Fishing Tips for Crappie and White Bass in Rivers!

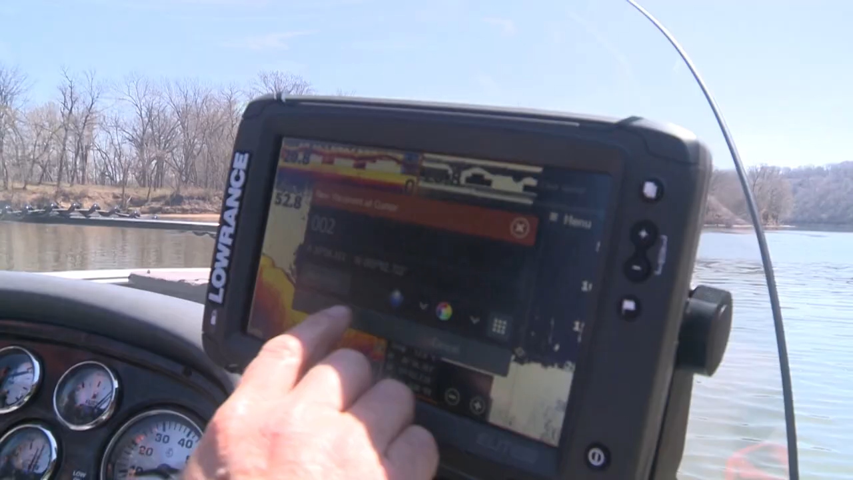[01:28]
So what are we looking for, Jeff, on the Lowrance there?
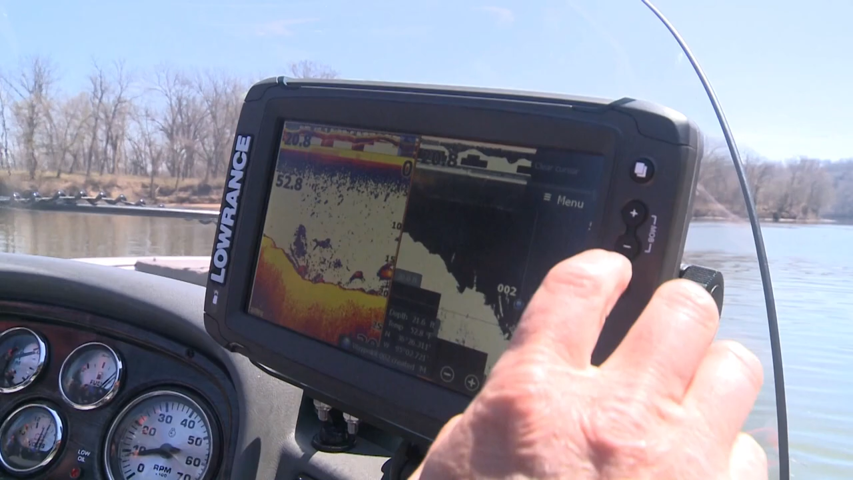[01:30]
Well, what we've got is a big eddy right here.
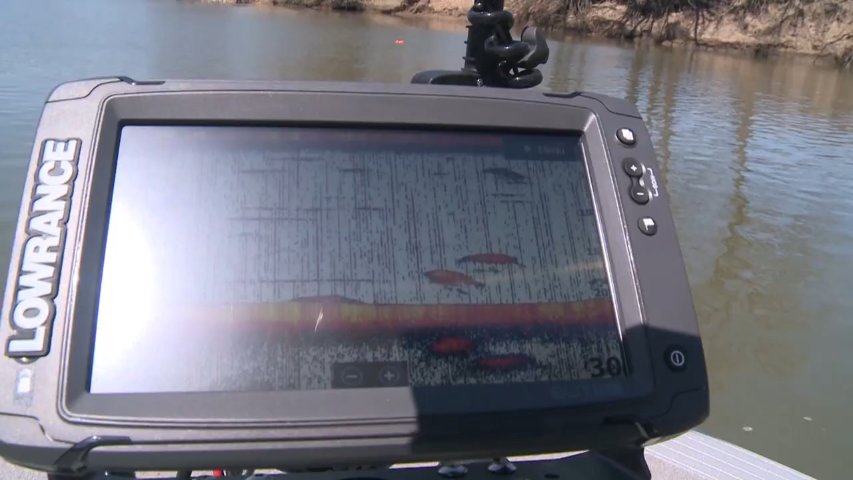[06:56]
And right there, see, every time we get a bite, it seems to be off the nose of that boat.